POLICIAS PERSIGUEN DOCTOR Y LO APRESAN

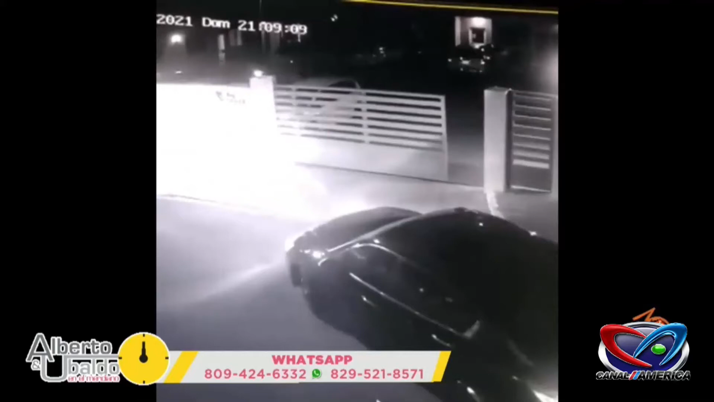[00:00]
y camiseta se ve que no tiene absolutamente nada y comienzan a cocutiarlo y afuñir y afuñar ahí se le tira, ahí está, mire, abre la puerta, mire el arma en la mano, mire el arma en la mano